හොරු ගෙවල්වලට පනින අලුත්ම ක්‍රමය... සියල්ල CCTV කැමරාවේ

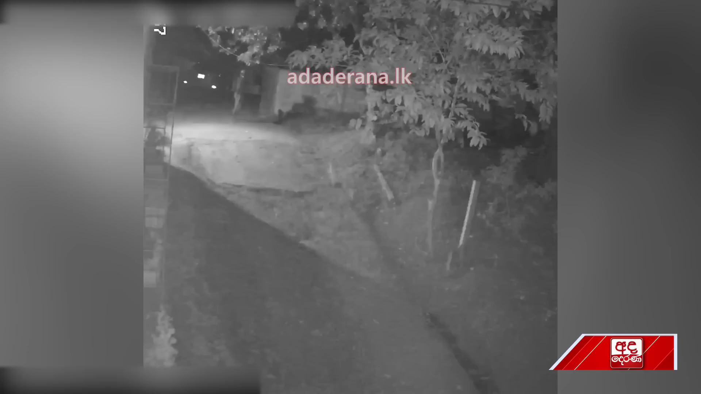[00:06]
ප්‍රදේශයේ නිවාස දෙකකට ඇතුළු වූ පුද්ගලයෙකු විසින් රුපියල් ලක්ෂ 8කට අධික රත්රන් සහ මුදල් තුකයක් සොරාගෙන ගොස් සිටයි පොලිසිය පවසයි.
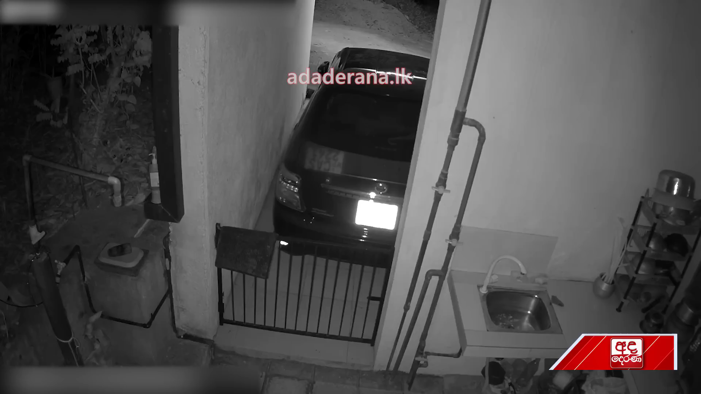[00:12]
අත්තසුම් සහ මේස් පැලඳ අදාළ පුද්ගලයා නිවසට ඇතුළු වන විට නිවස ඉදිරිපිට නවතා තිබූ මෝටර රථයක